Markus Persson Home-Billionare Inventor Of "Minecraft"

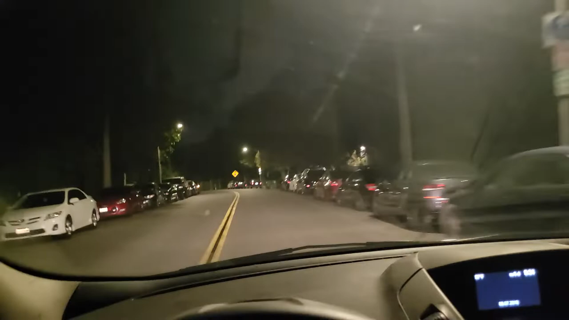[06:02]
Somebody must be having a party. Yeah, this definitely must be a party.
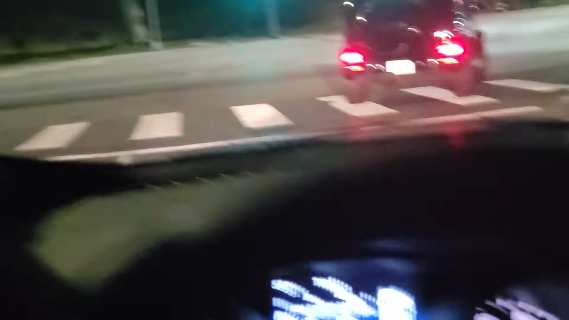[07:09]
Here we go. Let's go down Sunset for a minute.
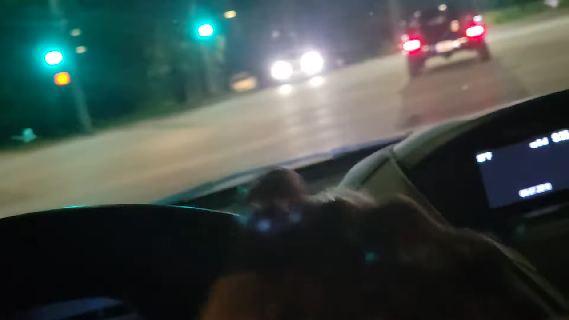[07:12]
I can't sit there at the red light, at the green light.
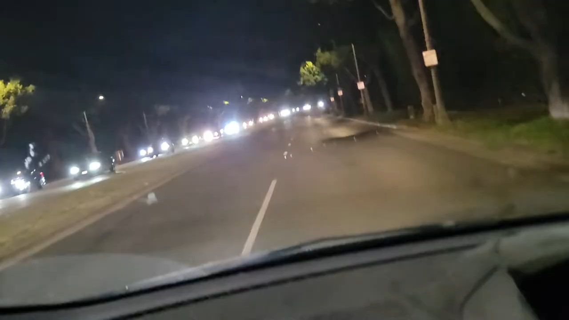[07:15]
I guess I could have, huh? Look at all the traffic coming the other direction on Sunset. Holy moly. Man, oh man, oh man. Oh, now it's too dark. Okay. Got my driving glasses on. I said last night, and I still feel it, even on the nights like this where you can't,
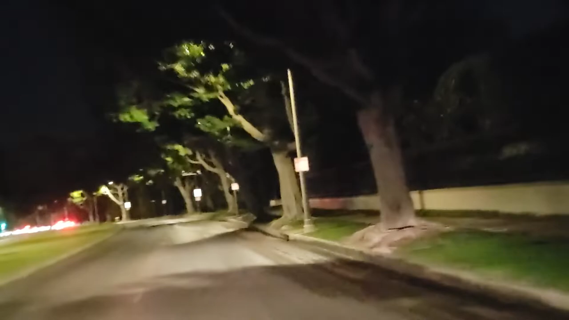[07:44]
you don't necessarily, well, it's 57 degrees. Now, for Los Angeles, it's kind of cold. For me, it is anyway. Since everybody else is from somewhere else, when they move here, usually a colder climate doesn't affect them. But me, it's cold. So, we can't really smell the night blooming jasmine, but the cool nights on Sunset are nice, too, because there's so much greenery.
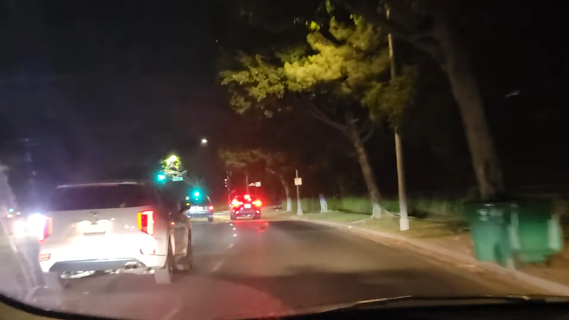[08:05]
So much that you can smell the eucalyptus.
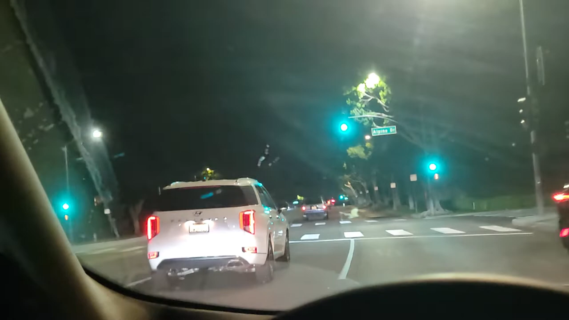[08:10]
I really love the greenery, especially North Sunset here. East Sunset, I guess, more towards Hollywood. Sunset in Rexford. All right, guys, we'll see you at the next location.